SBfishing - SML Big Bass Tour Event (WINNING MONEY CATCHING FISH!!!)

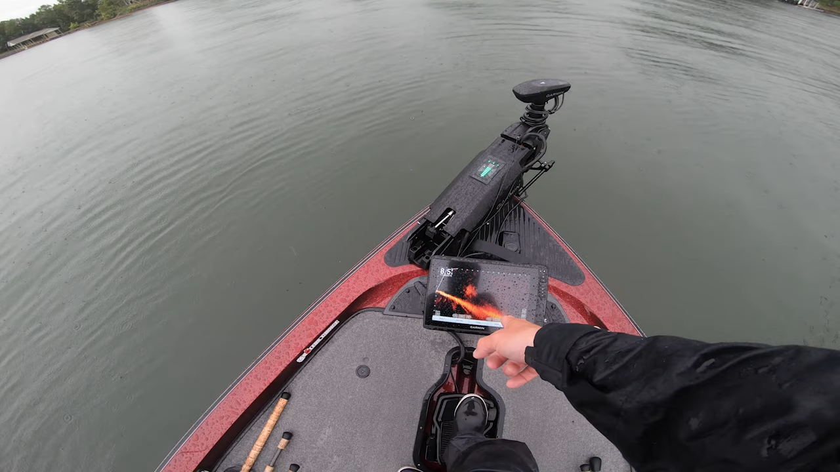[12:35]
Like, look how big that school of fish is. Like, just insane. Let's double check this leaderboard real quick.